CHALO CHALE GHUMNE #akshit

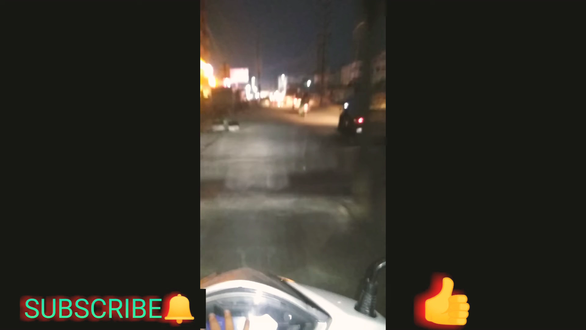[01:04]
तो फाइनली हम अक्षित और रोहित साथ में जा रहे हैं और पीछे का भीव आप लोग पर दिखा रहे हैं अक्षित गारी पर बैठा हुआ है नीचे कर देखिया अक्षित बैठा हुआ है